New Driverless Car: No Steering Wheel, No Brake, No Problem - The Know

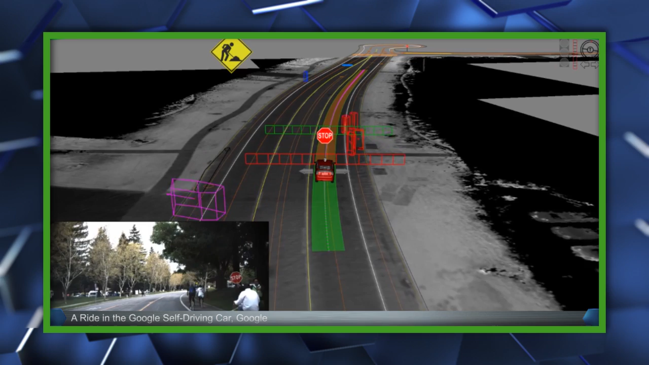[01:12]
And the car also has sensors to combat blind spots and help indicate objects that might seem closer than they appear, like up to two football fields away.
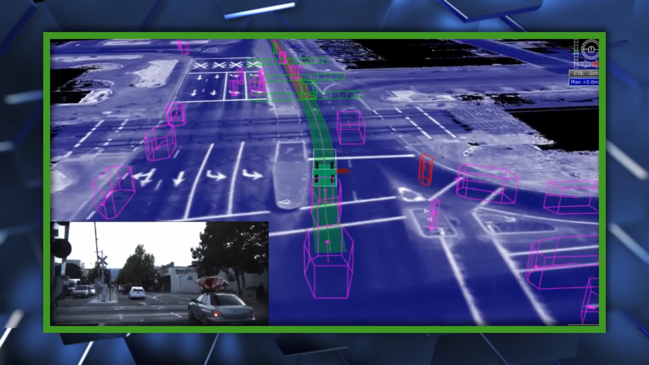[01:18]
For the last test, the car's top speed was capped at 25 miles per hour. However, in a bold statement by Google co-founder Sergey Brin,